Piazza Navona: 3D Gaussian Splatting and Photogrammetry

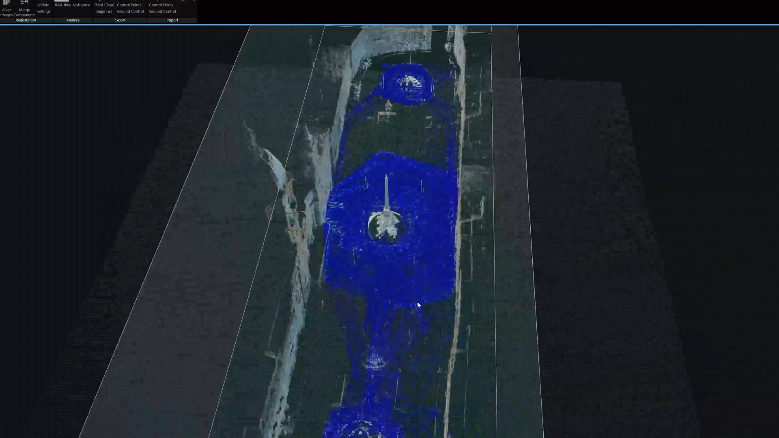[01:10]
What we've been looking at here is the photogrammetry alignment of about 2,000 photographs that I took over 3 years. I don't really like point clouds for visualization,
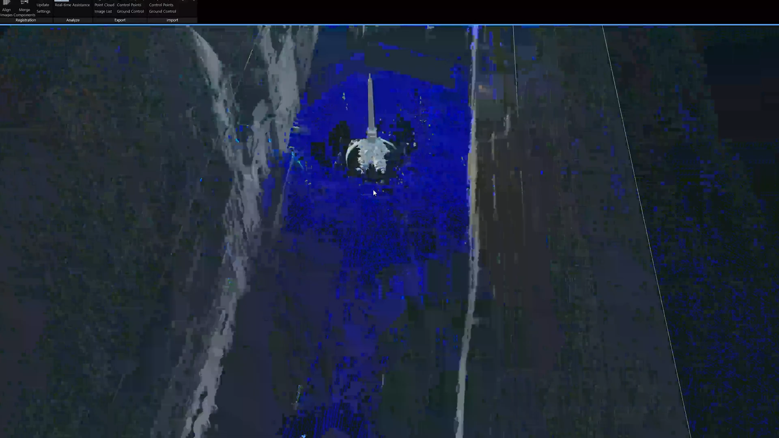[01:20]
but in this case I thought it looked pretty cool, and all of these blue lines that are connecting the estimated camera positions indicate the algorithm's confidence in the alignment.
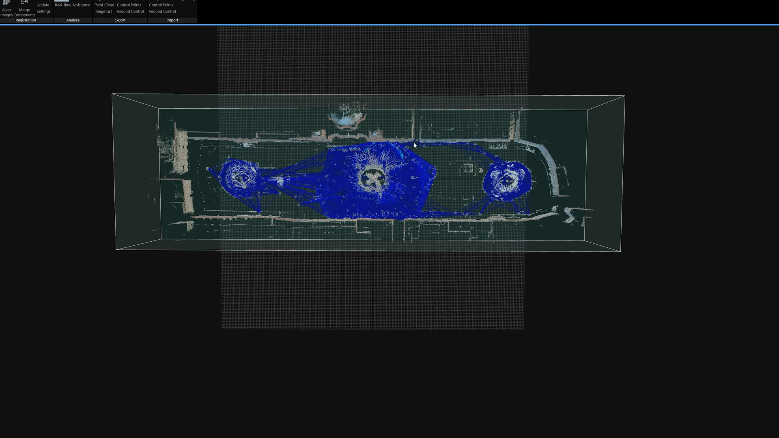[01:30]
It also gives you a good understanding of the spatial organization of the Piazza.
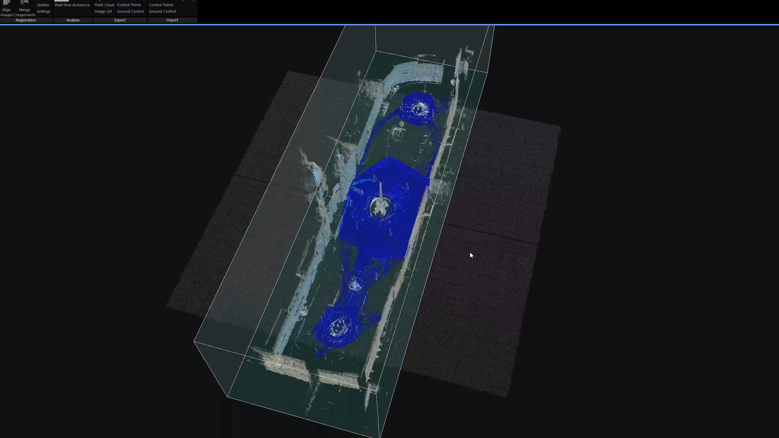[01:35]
As I mentioned, Piazza Navona is a public space located in the center of Rome,
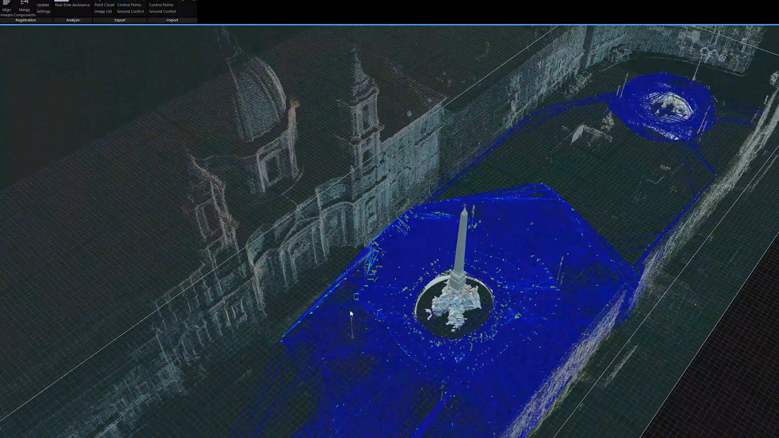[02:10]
let's take a look at the Gaussian Splat visualization and take a closer look at the literal centerpiece of this piazza.
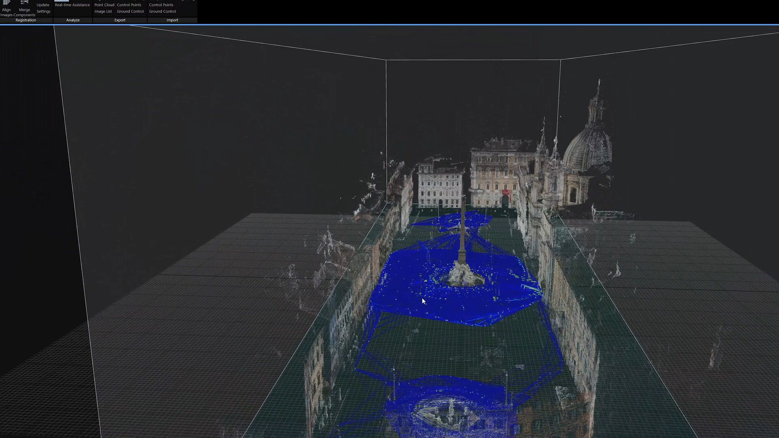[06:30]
photographs that I took between 2015 and 2018 of Piazza Navona.
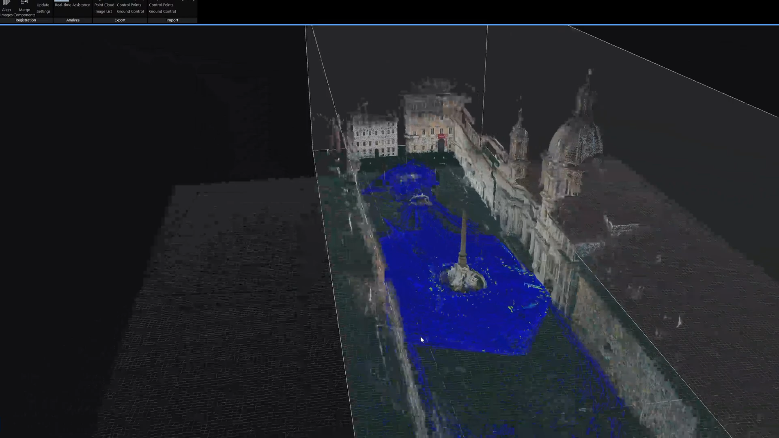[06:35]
For the Gaussian splatted point cloud I
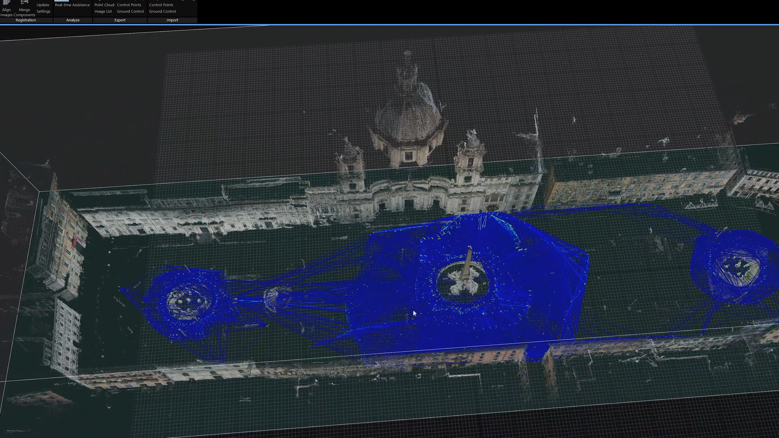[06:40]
really only used the central set of photographs here that are around the Fountain of the Four Rivers by Bernini.
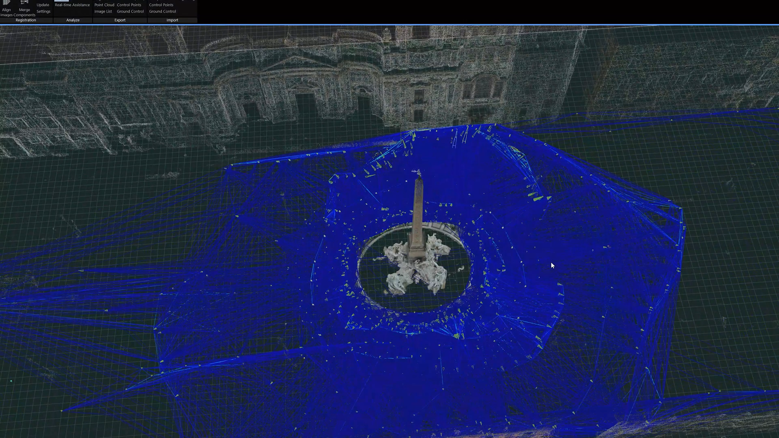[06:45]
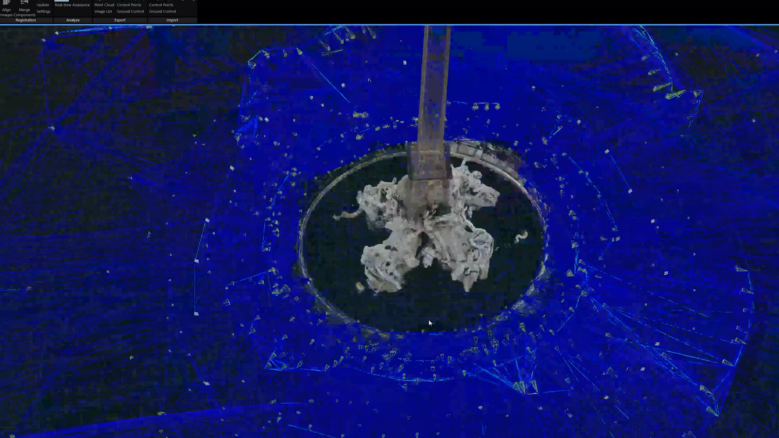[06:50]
And if we zoom in we can see the connections between all these photographs. So this is the photogrammetric camera pose estimation that
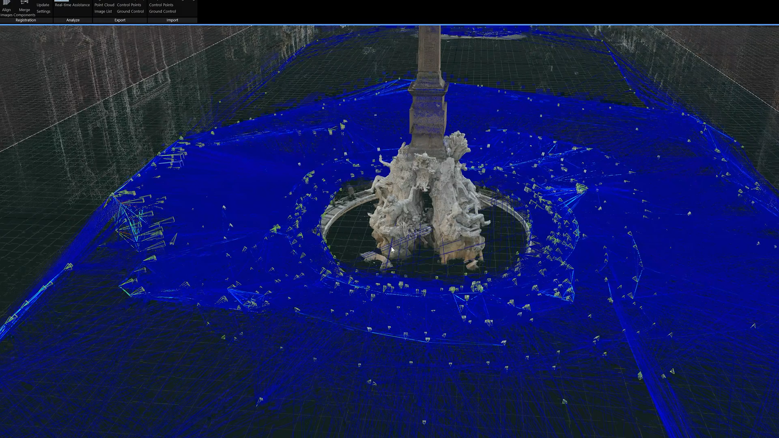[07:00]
is fundamental really to the Gaussian splat volumetric render. If we switch this to be
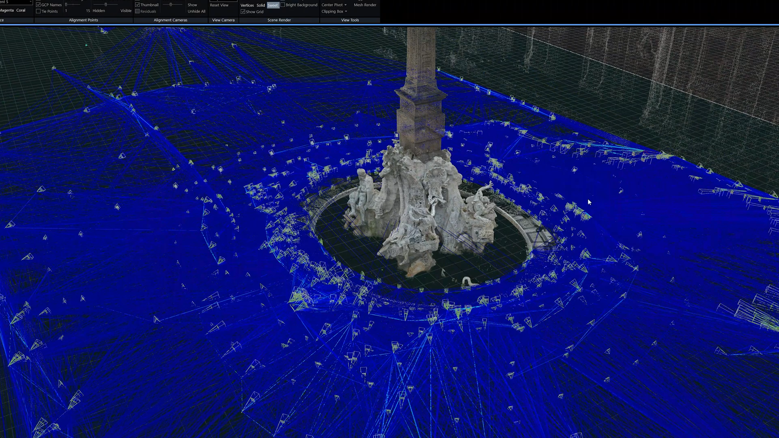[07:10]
the change it from the point cloud to the colored mesh, so in other words the polygonal mesh,
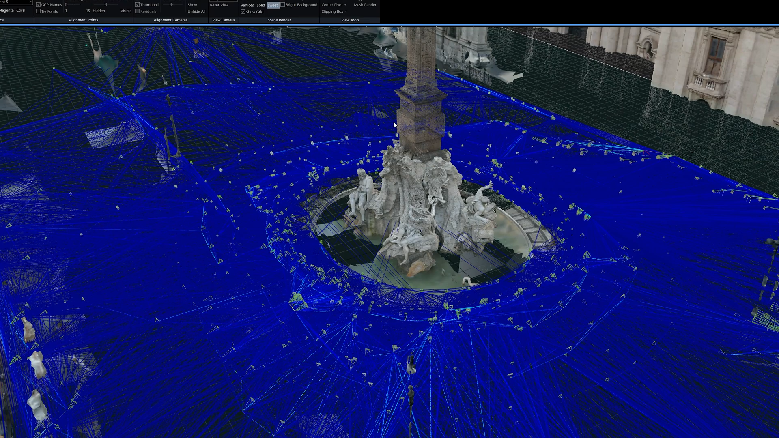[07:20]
we can get a better sense of how high fidelity this is. And bear in mind I took a lot of photos over a number of years with a high resolution camera.
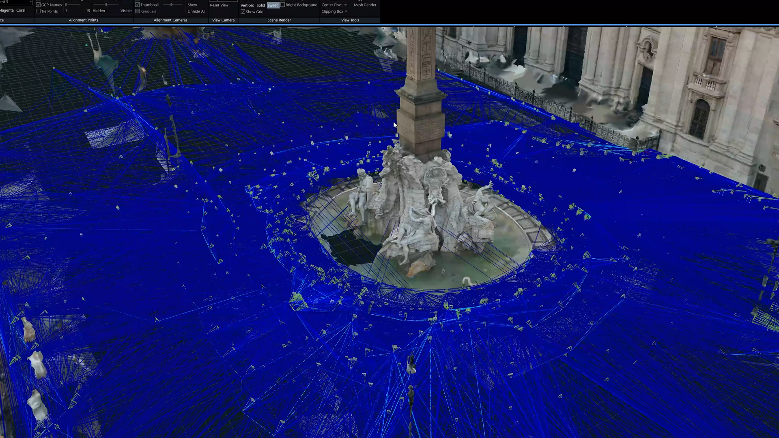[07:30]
And I was doing this for the purposes of creating a virtual reality environment of Piazza Navona. Now that's difficult because as you can see I didn't have the ground in a lot of places.
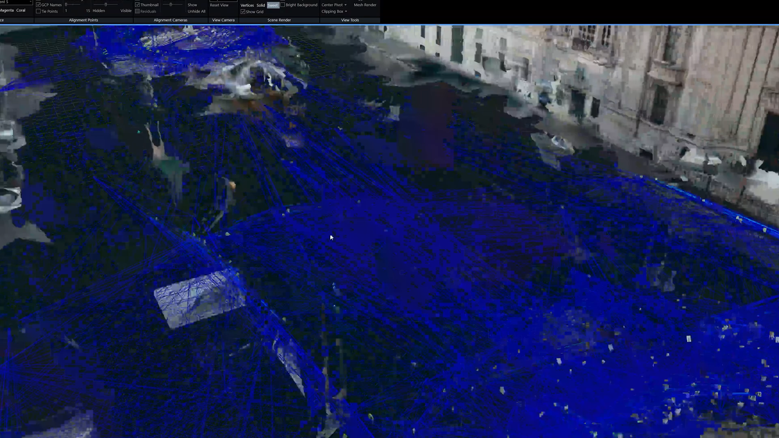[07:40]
So I was really only focusing on the facades of the buildings and of course the centerpieces of this,
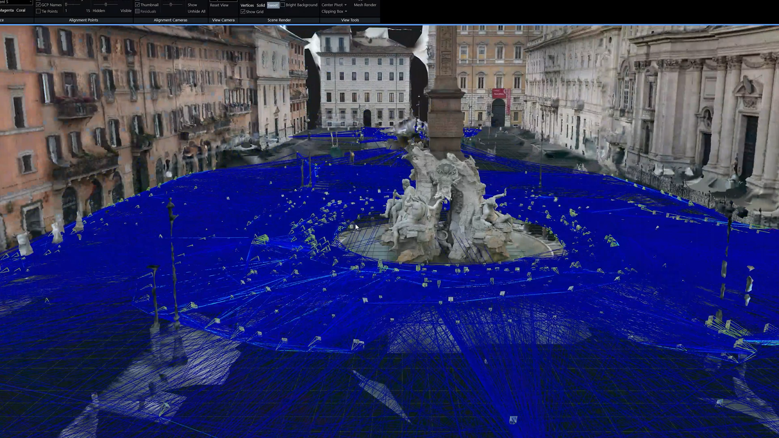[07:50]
the fountains.
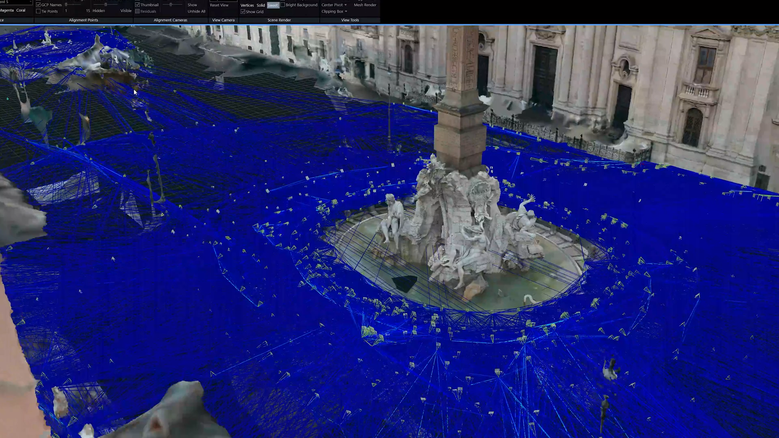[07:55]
So the Fountain of the Four Rivers, the Fountain of the Moor over here.
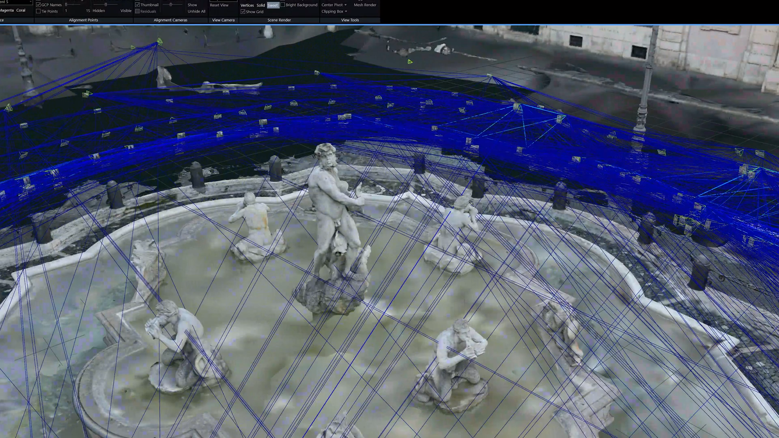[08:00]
Let's turn off the alignment inspection.
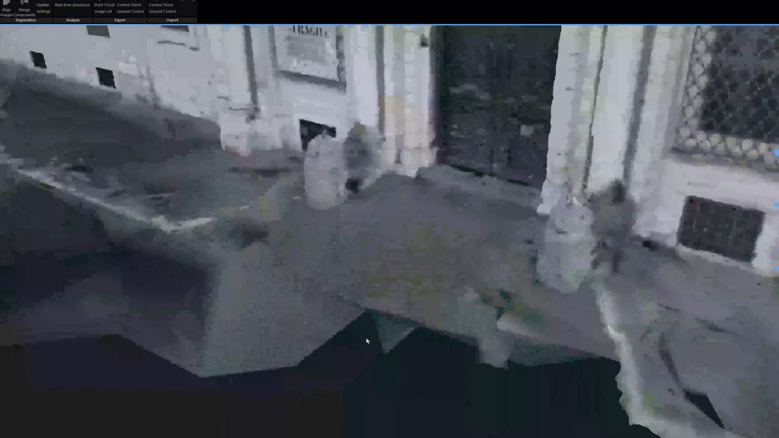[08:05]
And let's take a closer look at this polygonal model.
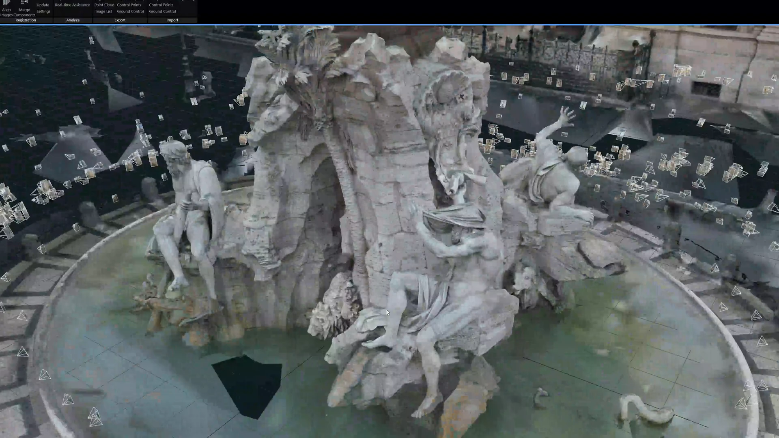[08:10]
And as I was looking at this again, I mentioned potentially 3D printing this earlier.